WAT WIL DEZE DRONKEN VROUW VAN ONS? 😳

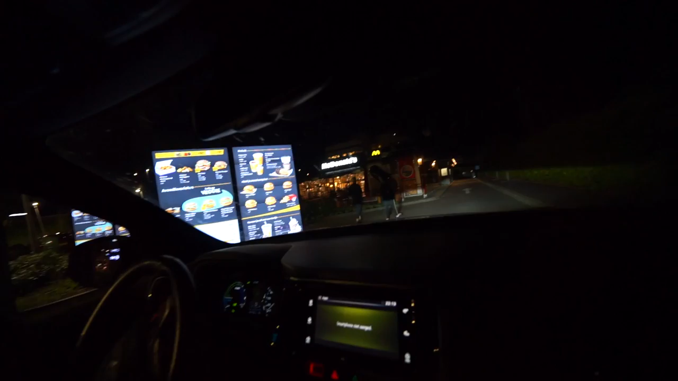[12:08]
Dankjewel. Ik zou even misschien iemand een beveiliger naar buiten sturen, want het zijn hier twee dronken, gekke mensen.